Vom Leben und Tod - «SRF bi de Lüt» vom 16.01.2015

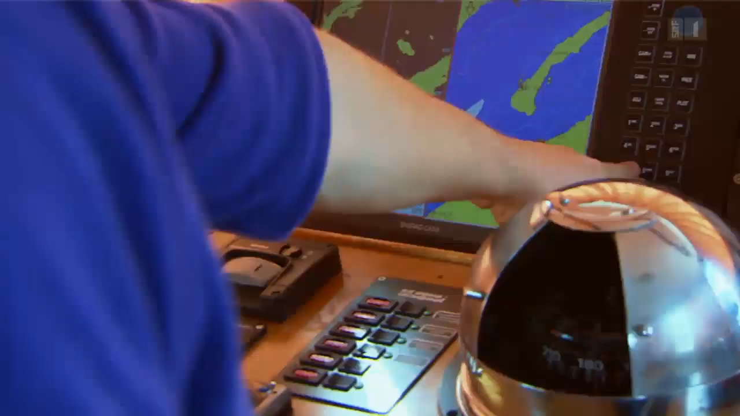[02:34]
Gut. Christian, ich habe das Punkt auf dem Radar.
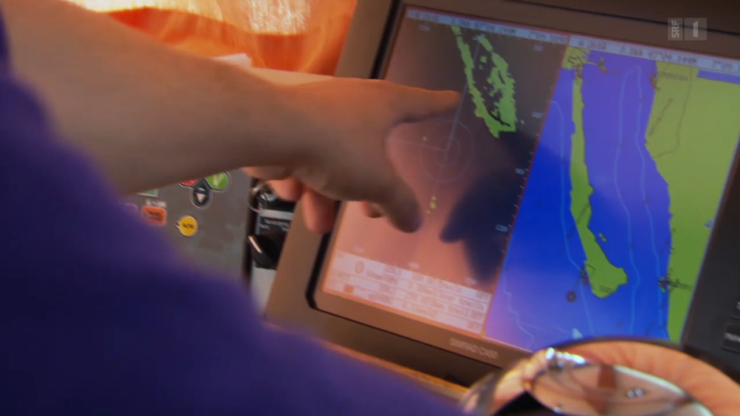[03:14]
Ich weiss, da habe ich einen Schilf gehört und da ist ein Baum.
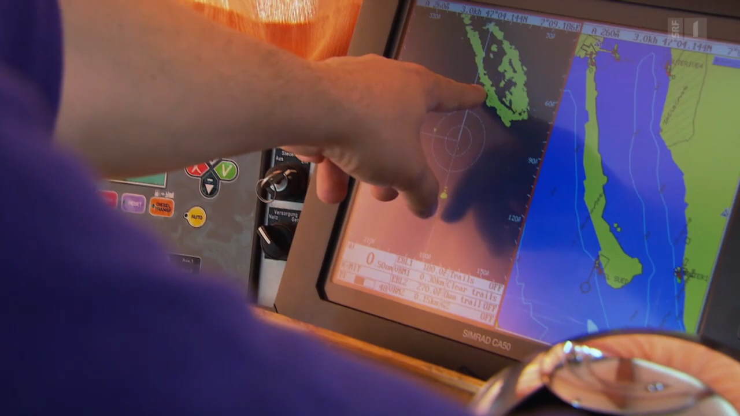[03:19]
Also fahre ich mal hier, etwa hierher. Christian sieht noch nichts, oder?